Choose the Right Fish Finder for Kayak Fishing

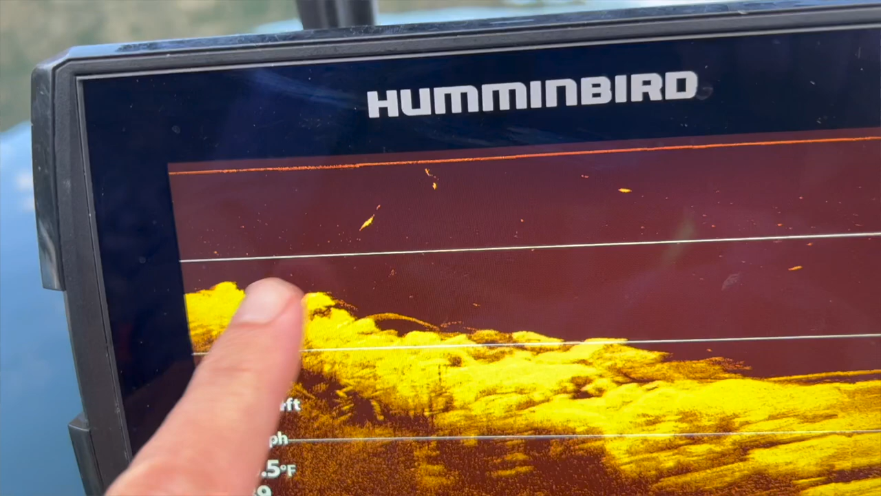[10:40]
there you go so here you can see uh the fish I just released he's headed down you can see some other fish
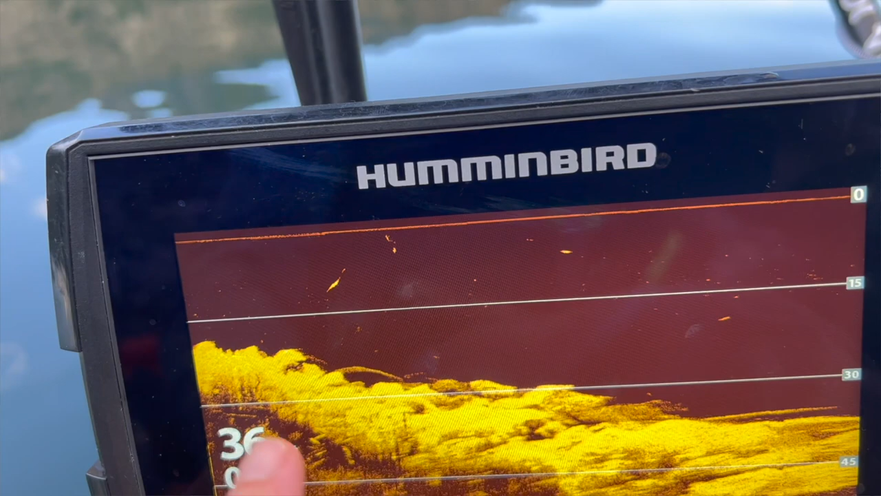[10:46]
suspended you can see the boulders here coming down meeting the flat
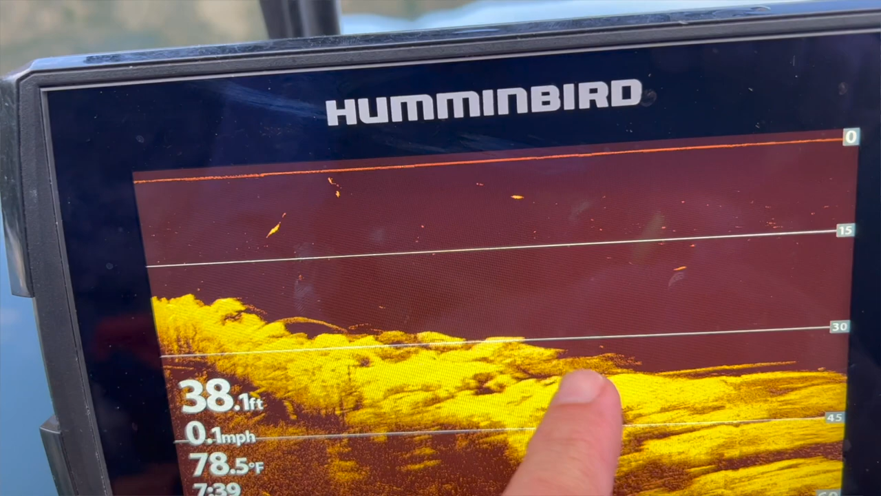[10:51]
On screen: depth 38.1 ft, water 78.5°F, speed 0.1 mph
rocky bottom but you can really see that structure and individual fish associated with it they'll just kind of show up like little dashes like this and those are fish
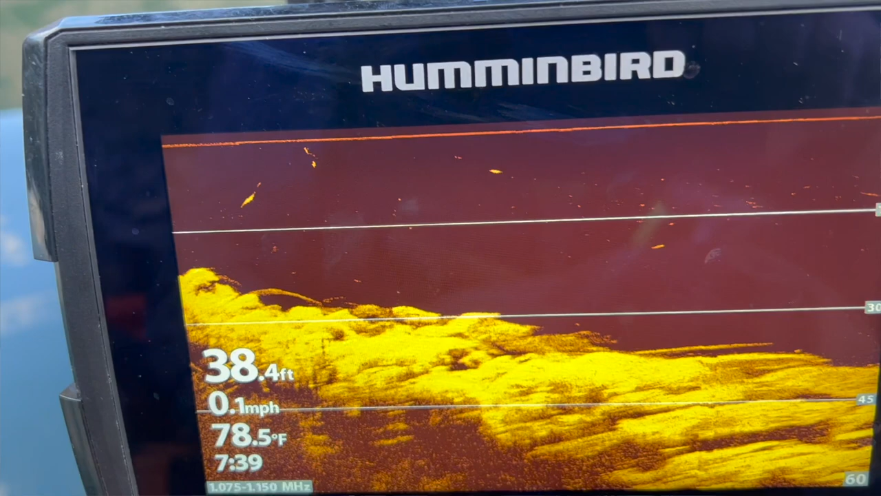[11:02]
On screen: depth 38.4 ft, water 78.5°F, speed 0.1 mph
so you won't get the traditional arch that you would get with uh sonar
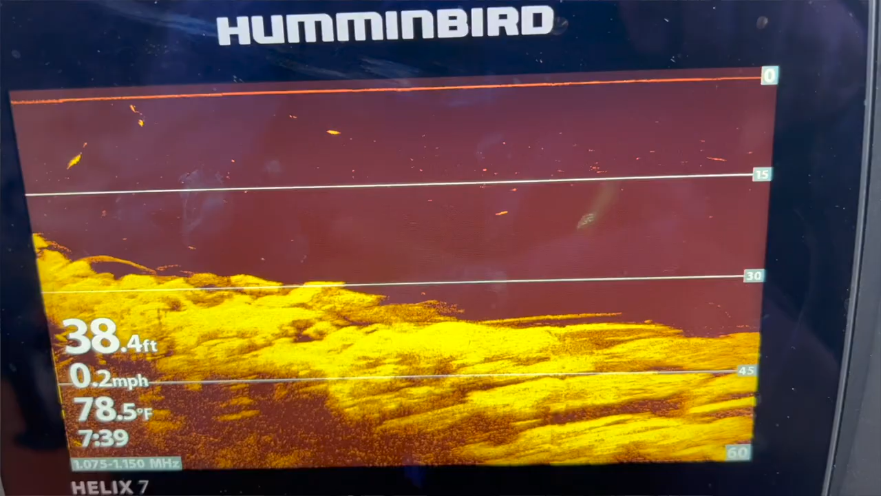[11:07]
On screen: depth 38.4 ft, water 78.5°F, speed 0.2 mph
so what I just showed you was using down imaging that is showing what's directly under the kayak but there's another form of imaging called
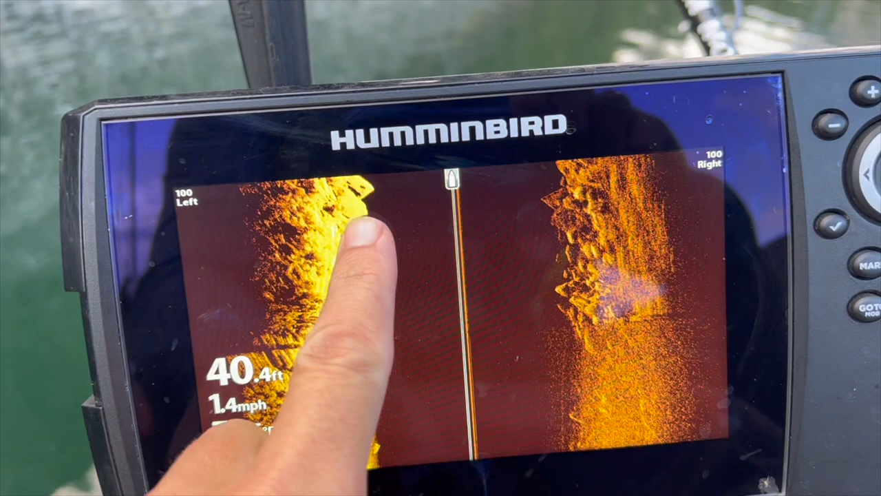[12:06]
On screen: depth 40.4 ft, speed 1.4 mph
the structure of the boulders here there's a couple fish holding off the tops of these boulders
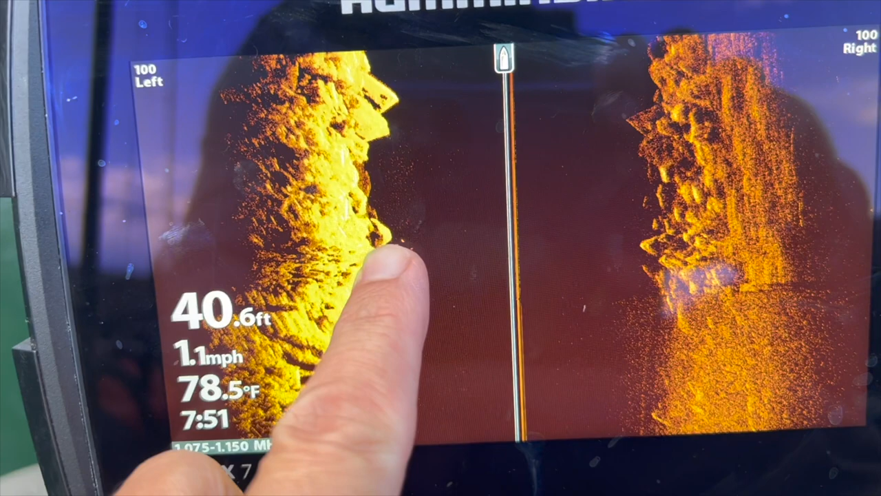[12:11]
On screen: depth 40.6 ft, water 78.5°F, speed 1.1 mph
to my right there's actually still some deep boulders out here and then you can see where they
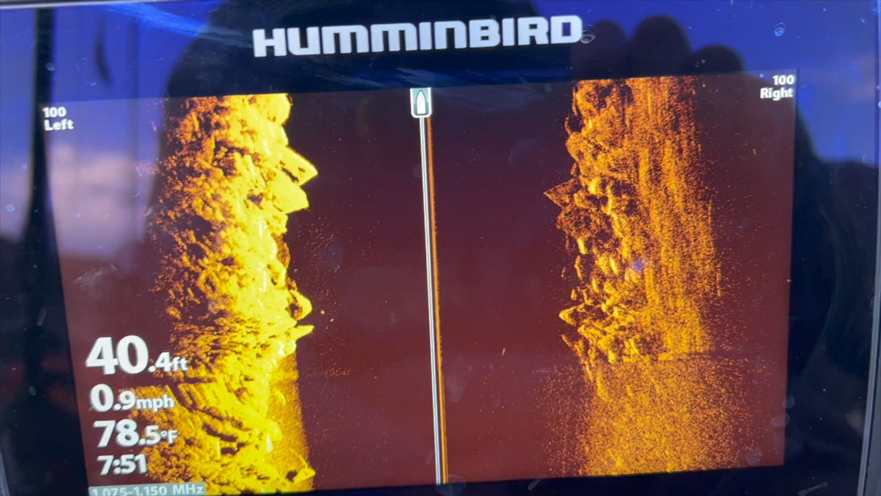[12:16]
On screen: depth 40.4 ft, water 78.5°F, speed 0.9 mph
fade away and it gives you the distance right so about 50 feet out to the right there
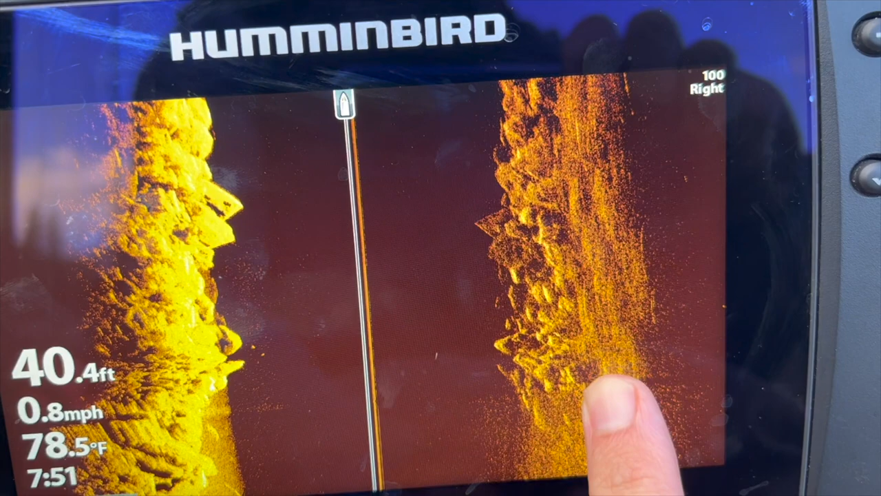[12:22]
On screen: depth 40.4 ft, water 78.5°F, speed 0.8 mph
you can see we get that transition from rocky bottom to flat bottom and then over to my left here you can see lots of structure that's probably a log right there
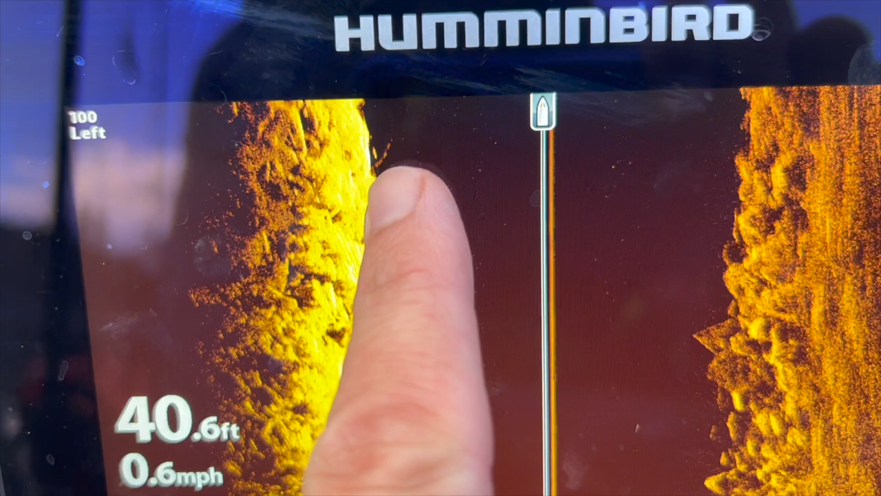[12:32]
On screen: depth 40.6 ft, speed 0.6 mph
and a large fish tucked up underneath it so you really get good resolution
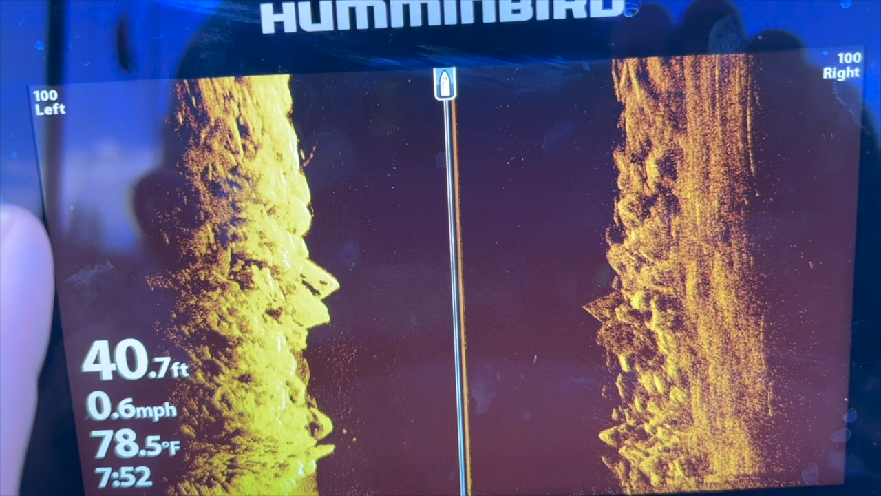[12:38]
On screen: depth 40.7 ft, water 78.5°F, speed 0.6 mph
on both sides of the boat so this is open water here and then once it meets the bottom
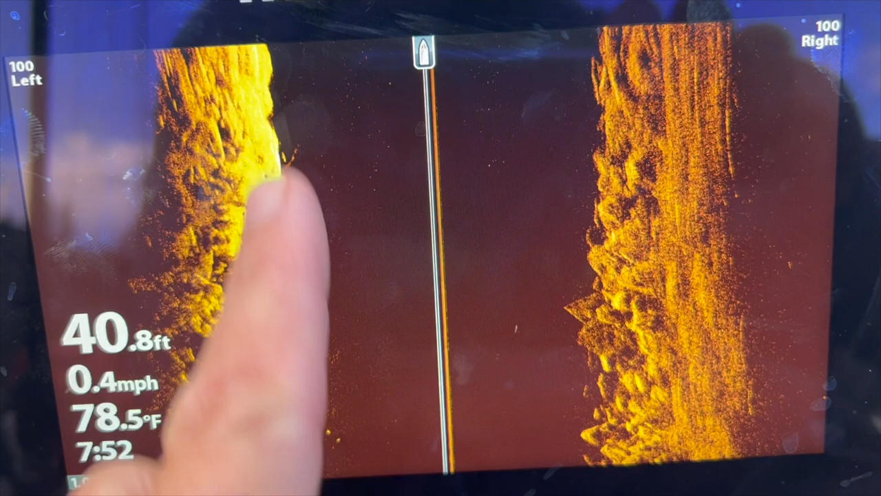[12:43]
On screen: depth 40.8 ft, water 78.5°F, speed 0.4 mph
you're getting all this detail on the structure now
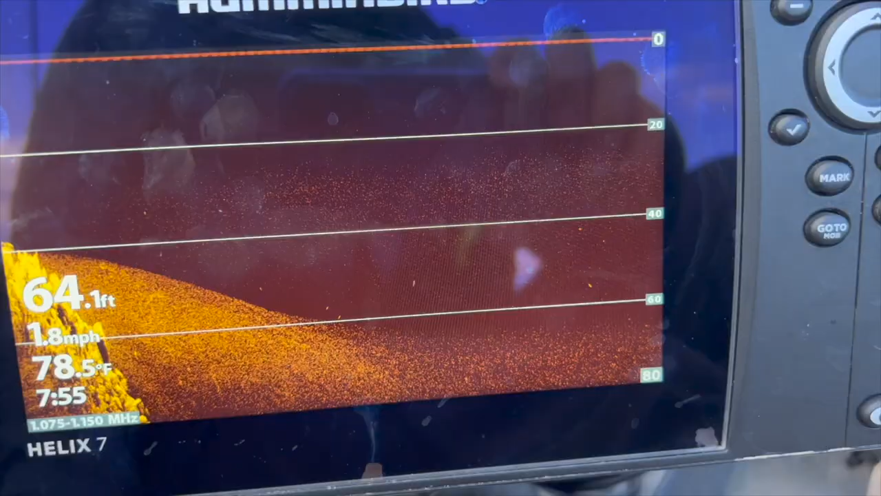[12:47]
On screen: depth 64.1 ft, water 78.5°F, speed 1.8 mph
out
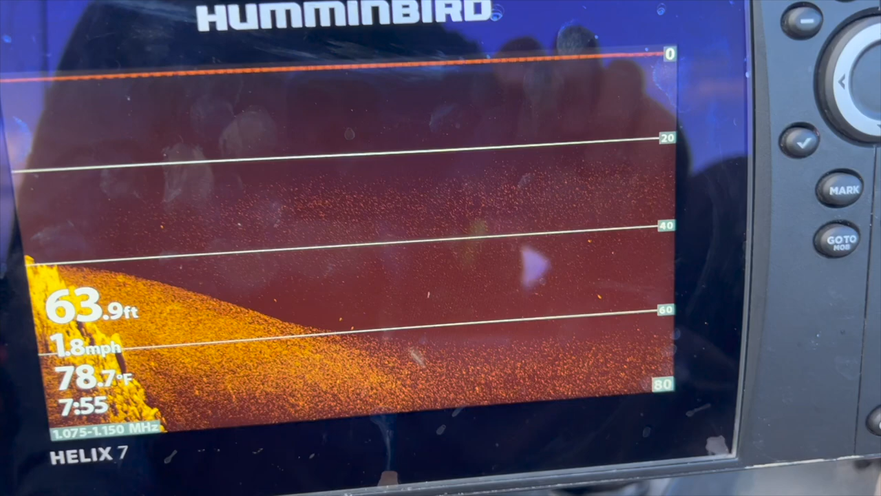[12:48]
On screen: depth 63.9 ft, water 78.7°F, speed 1.8 mph
over deep water i find imaging down imaging to be
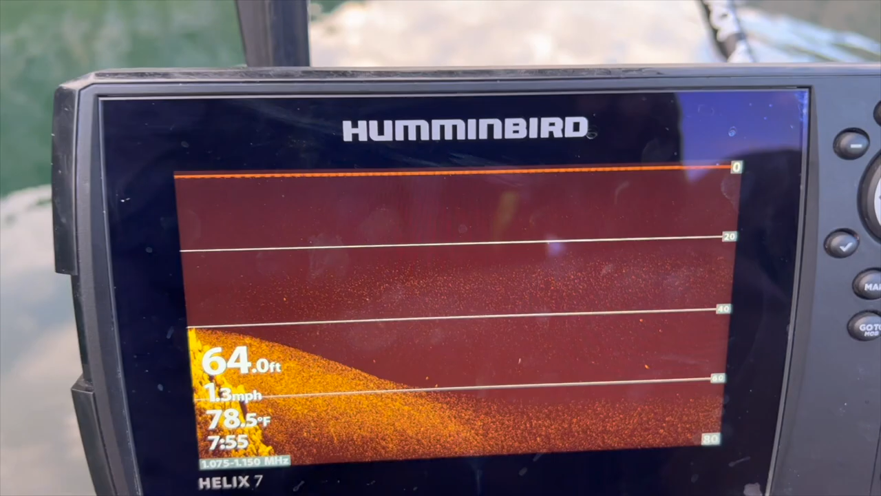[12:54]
On screen: depth 64.0 ft, water 78.5°F, speed 1.3 mph
really not all that useful to me especially in trolling open water situations fish
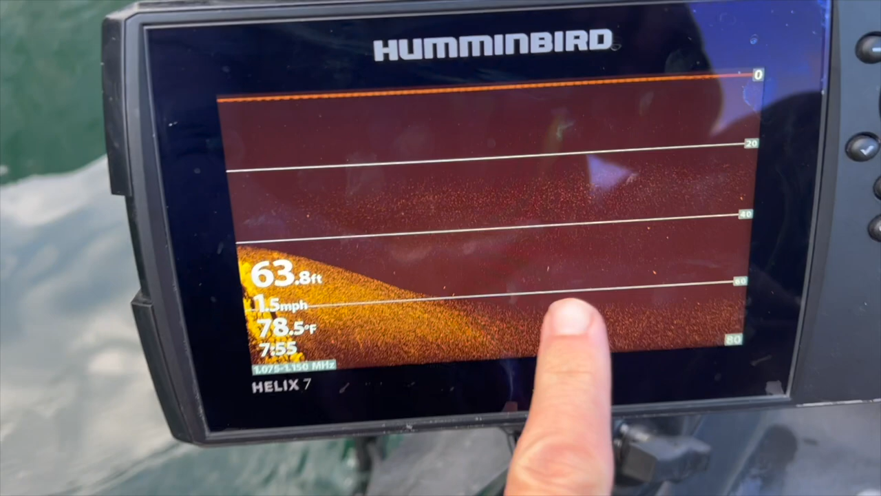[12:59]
On screen: depth 63.8 ft, water 78.5°F, speed 1.5 mph
will show up as just small flecks whereas site imaging can actually be quite helpful
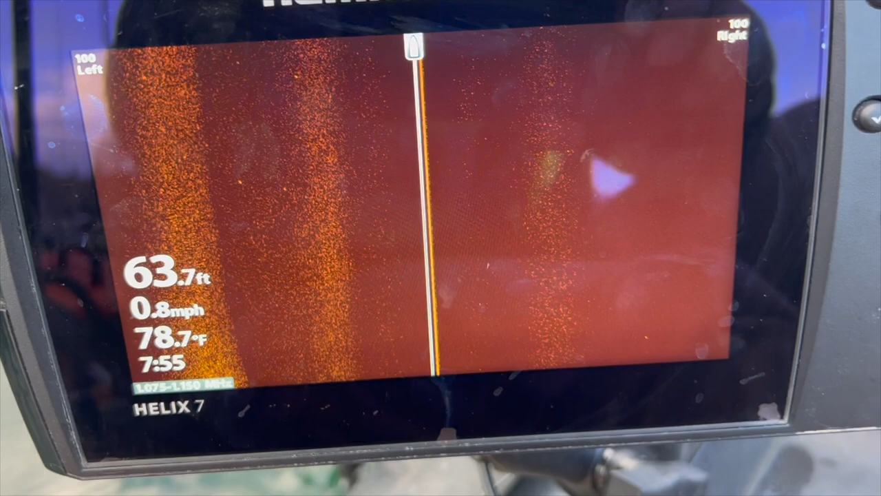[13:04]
On screen: depth 63.7 ft, water 78.7°F, speed 0.8 mph
in locating where fish are located and you can see some fish scattered
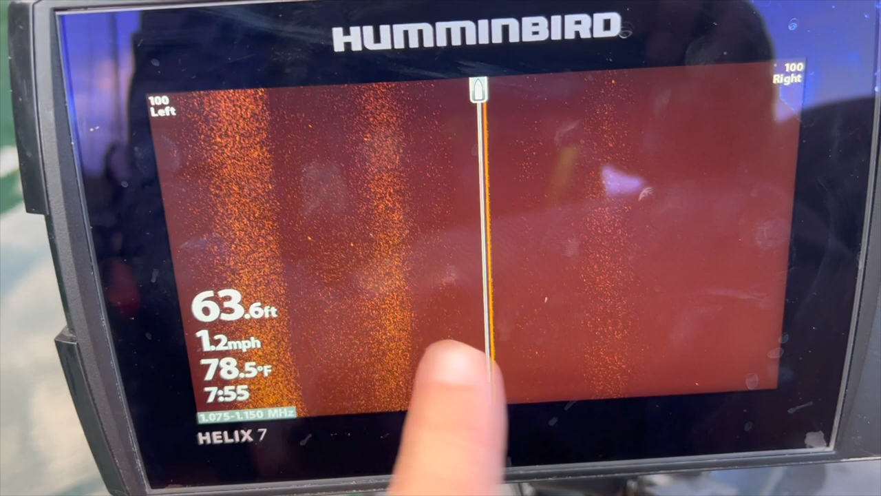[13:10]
On screen: depth 63.6 ft, water 78.5°F, speed 1.2 mph
out further away because it's covering more of the water column but really sonar
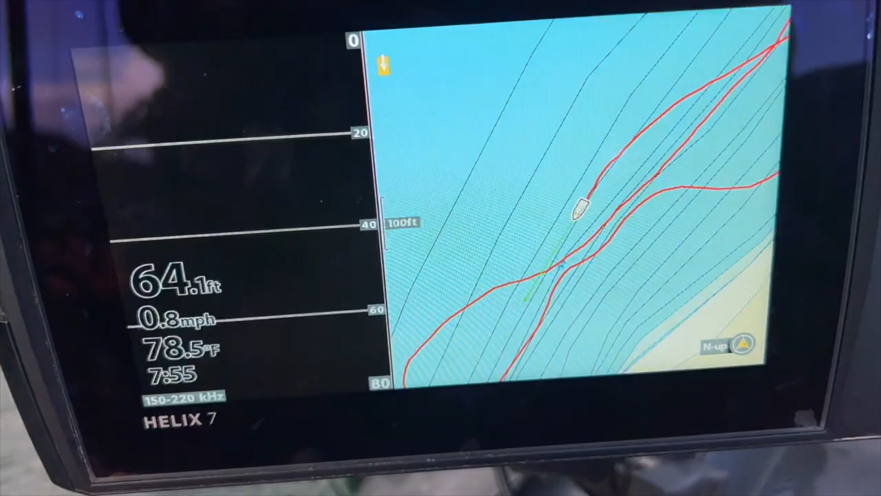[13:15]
On screen: depth 64.1 ft, water 78.5°F, speed 0.8 mph
provides